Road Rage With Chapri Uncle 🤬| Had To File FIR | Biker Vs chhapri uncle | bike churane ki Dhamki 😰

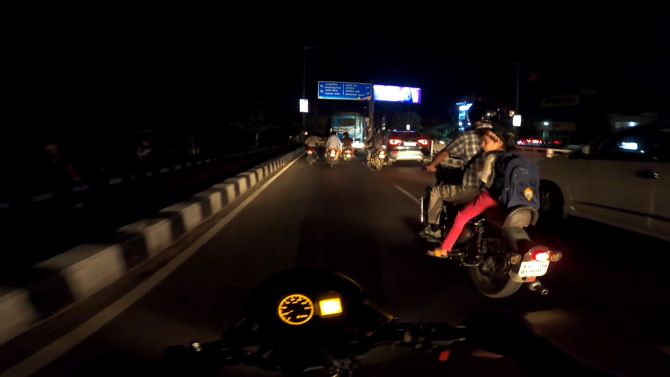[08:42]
ये ट्रक खराफ हे ये क्या खराफ है वोई इस रोड पे खड़ात यहां ट्राफिक लग रहा हलका सा ट्रक को स्थरक्राफ हो गया है पर बस आले